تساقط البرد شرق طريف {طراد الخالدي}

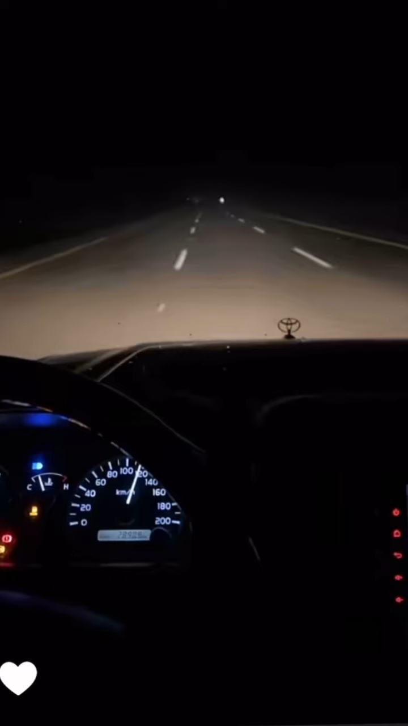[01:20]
مساكم الله بالخير يا حلو وسهلا بالجميع. شوفوا ضغط هالسحاب، يا الله نمشي. هذا قبل مفرق الشقيق، هذا طريق حايل الجو ما شاء الله تبارك الله. هذه السحب جاية من جنوب الغرب بالاتجاه على المرود ما شاء الله. الآن على مفرق مركز الشقيق، هذا المفرق والسحاب تعداه
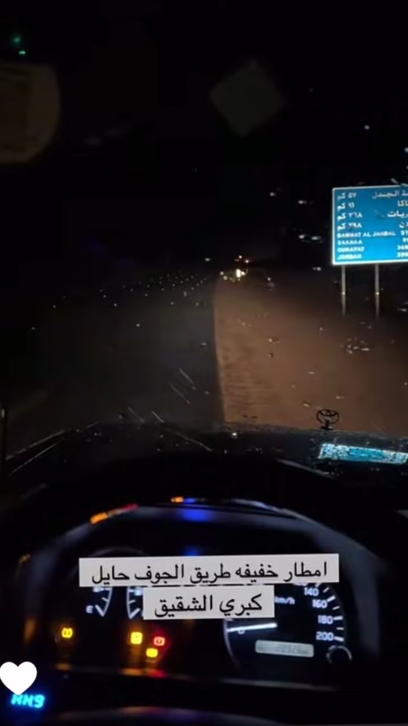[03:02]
موقعنا الآن عند كبر الشقيق ما شاء الله لا قوة إلا بالله. أمطار خير وبركة، أمطار متوسطة.